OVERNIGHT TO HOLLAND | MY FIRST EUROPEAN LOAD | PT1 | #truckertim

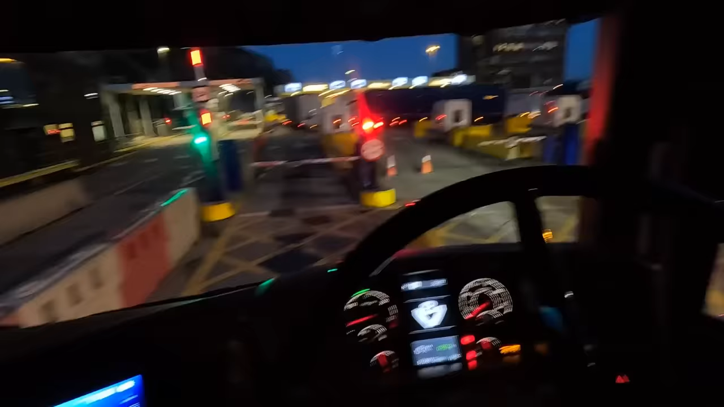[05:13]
21 minutes up the red light
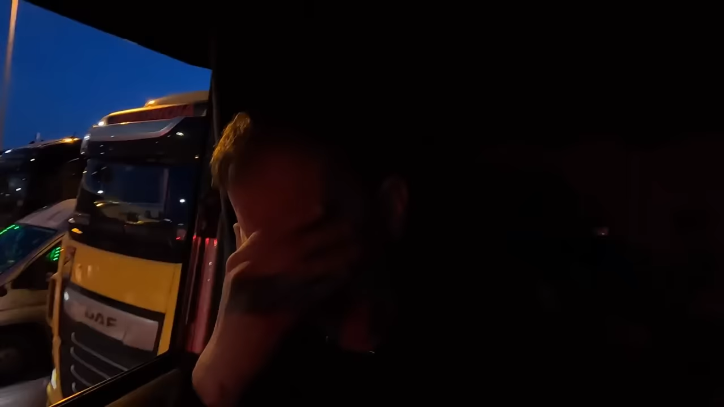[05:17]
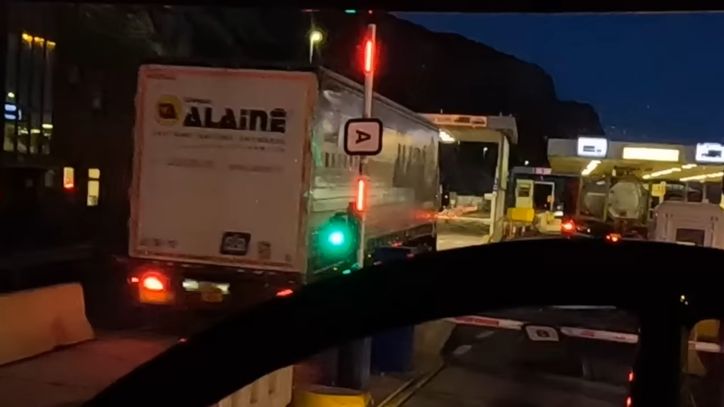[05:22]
this is long look at this old boy express service we have a green light let's go let's go get our passport checked
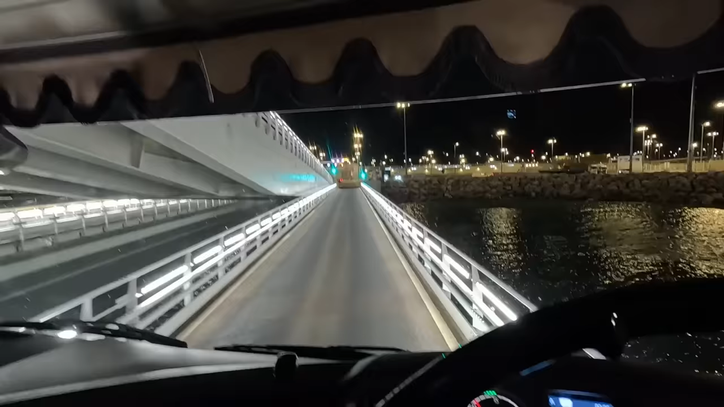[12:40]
check this out this is proper
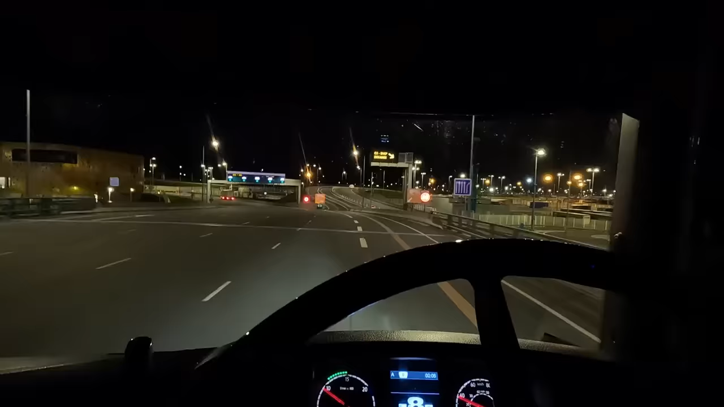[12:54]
that's where you have to go if you're called into customs we can go straight out this way drive on the right not on the left
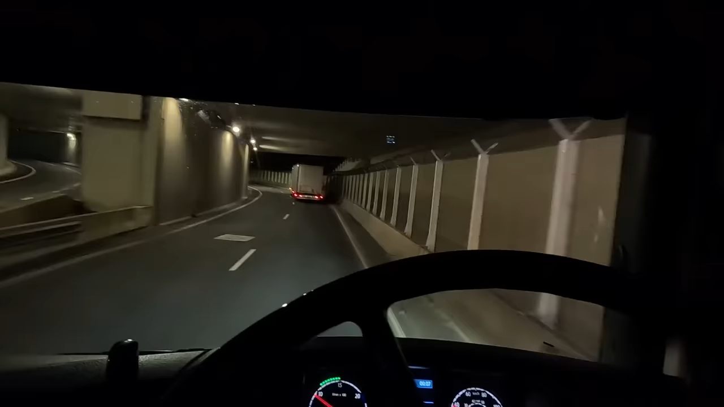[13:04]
and that guys is literally us out the docks we're in France and it's five past midnight UK time five past one French time
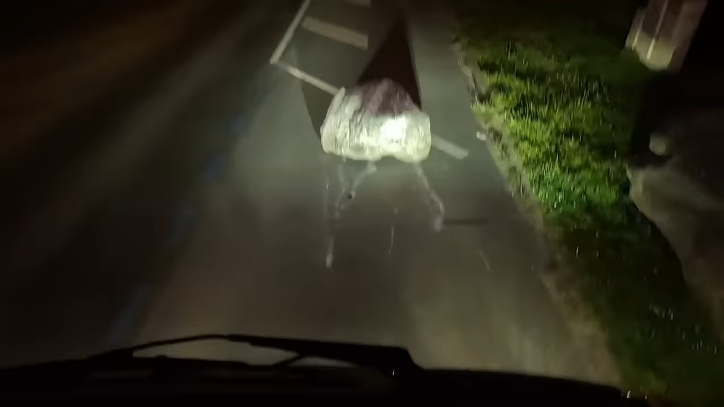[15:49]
no big boulders down there we've got our toll box in we've got a green light
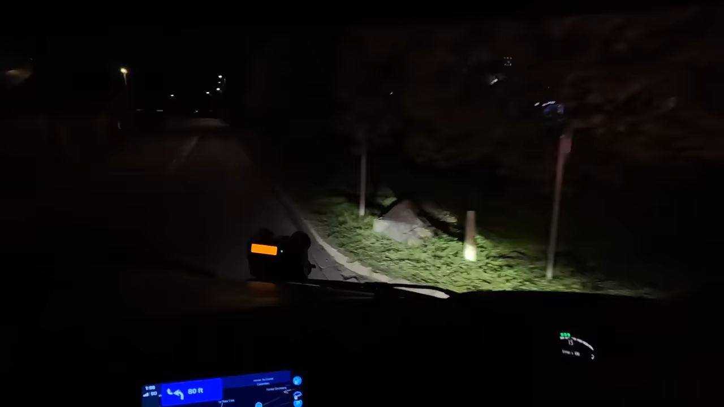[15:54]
wrong side of the road Tim wrong side of the road nearly already let's go I think we're about to enter Belgium in 800 metres we are in Belgium in 800 metres
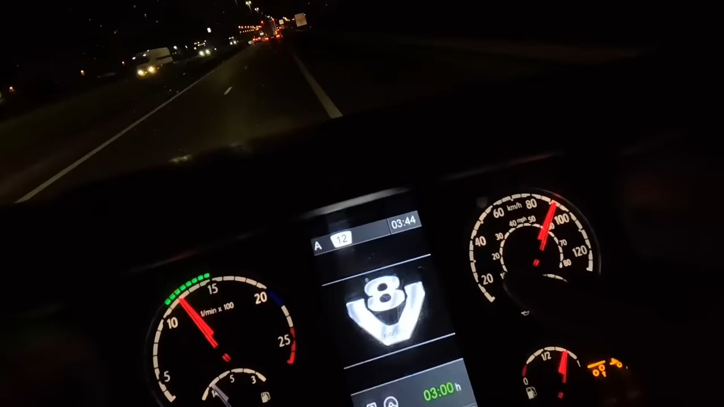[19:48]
come on in and drive currently quarter to four in the morning UK time and quarter to five in the morning over here we're just about to cross over into the Netherlands got through Belgium no problem at all with it being the middle of the night Netherlands yes